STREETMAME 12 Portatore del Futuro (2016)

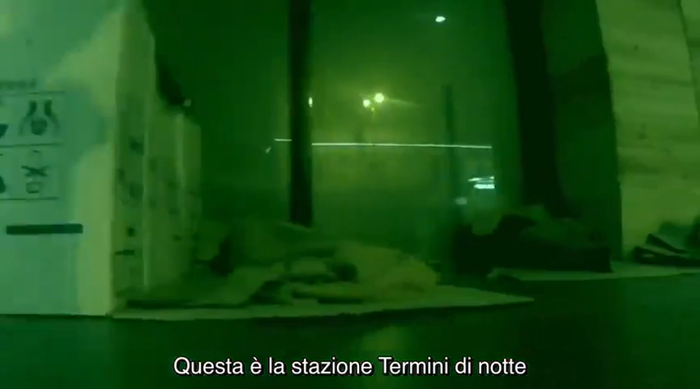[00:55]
Via Giulitti, via Marsala, ai lati della stazione sono una distesa di cartoni e corpi.